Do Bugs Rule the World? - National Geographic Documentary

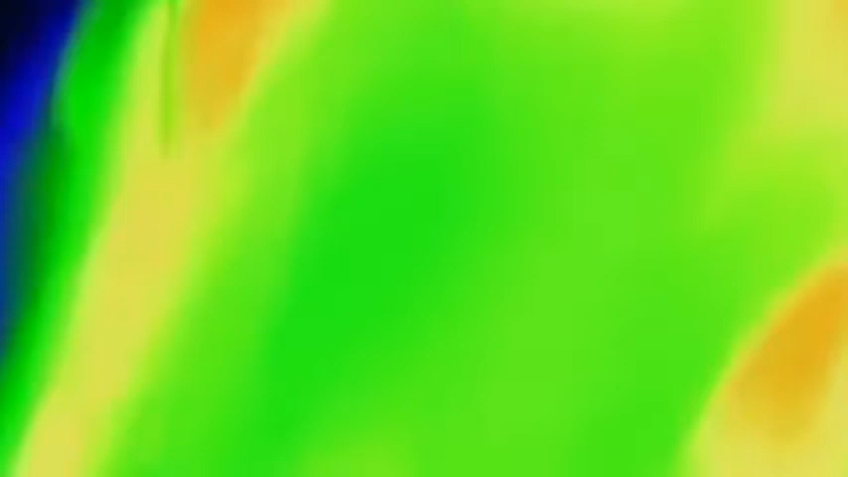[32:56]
The hornet can only survive to 46. The temperature at the core, 47 degrees.